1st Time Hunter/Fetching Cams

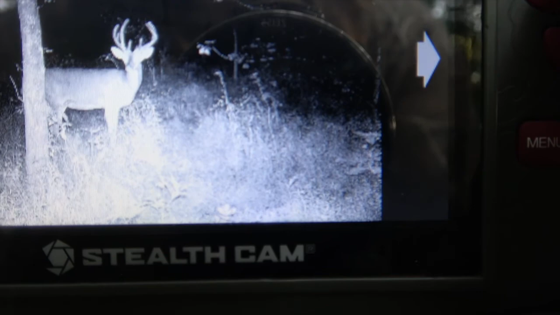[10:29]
oh they're moving through just like we thought they were going to that's a good looking buck